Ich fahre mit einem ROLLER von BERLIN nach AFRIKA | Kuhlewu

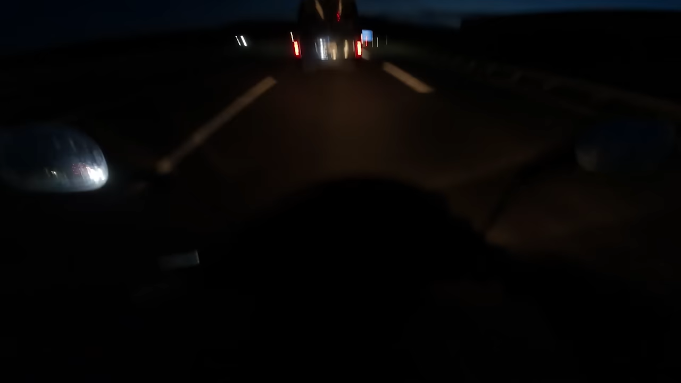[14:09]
Also wenn er hier mal in mein Cockpit sollt, sieht er genauso viel wie da drüben in den Bergen. Ich sehe nichts.
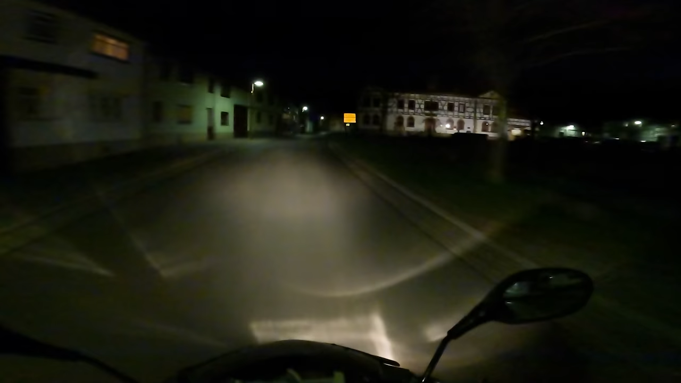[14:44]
Die L1045. Warum falkt er nicht einfach wieder auf der Autobahn? Natürlich. Jetzt ist scheiß Sena doch leer hier. Junge, ey, kotz im Strahl. Ey, kotz im Strahl. Ich kann nichts sehen. Ich habe keine Handy-Halterung. Junge, ich bin gerade mal in Thüringen. So eine Scheiße. Am besten rennt mir jetzt hier noch wild vor. Äh, vor. Kack. Am besten rennt mir jetzt hier noch wild vor. Jetzt könnt ihr nicht sagen, man, du bist hier die ganze Zeit nur Autobahn gefahren. Hier habt ihr eure Landstraße. Stockfinster.